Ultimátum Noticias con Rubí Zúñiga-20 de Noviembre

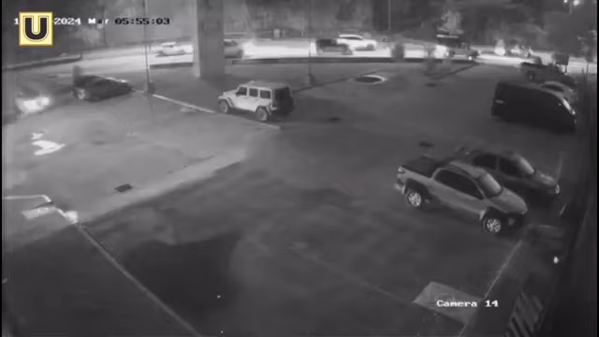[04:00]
automóvil del presunto feminicida de la joven Mónica Delgado. Este automóvil que el presunto feminicida dejó abandonado en una terminal de corto recorrido allí en San Cristóbal de las Casas.
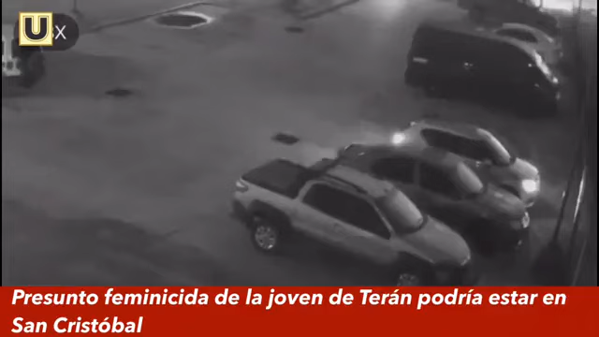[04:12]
Es el vehículo que está usted viendo de Miguel Ángel N., en este habría huido de Tuxtla Gutiérrez, y pues lo que se presume es que él es quien le habría arrebatado la vida a Mónica N., de una madre de familia, dos hijos, imagínese. El automóvil que se localizó en San Cristóbal es un Ignis color blanco de la marca Suzuki.